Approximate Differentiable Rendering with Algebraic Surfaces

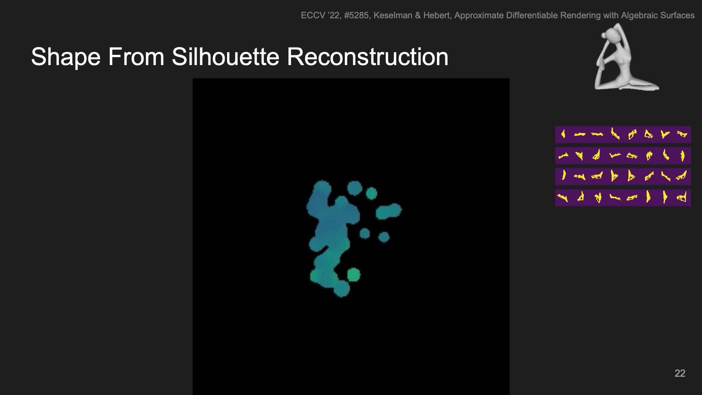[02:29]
For example, this example, as we saw before. We perform comparisons for this for several objects. On the left is our estimated depth map, and the right is the ground truth.
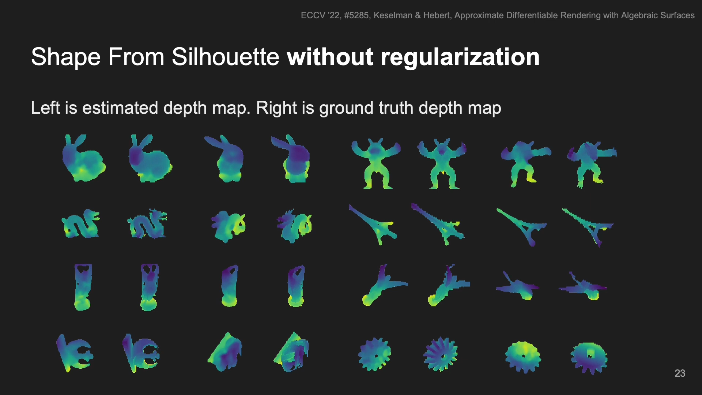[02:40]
In many cases, these are similar, even though we use a very low degree of freedom implementation. Compared to other baselines, such as voxel carving, other differential renders, or even Nerf, our method has very good performance. Only Nerf outperforms us, despite it requiring 100 times more compute.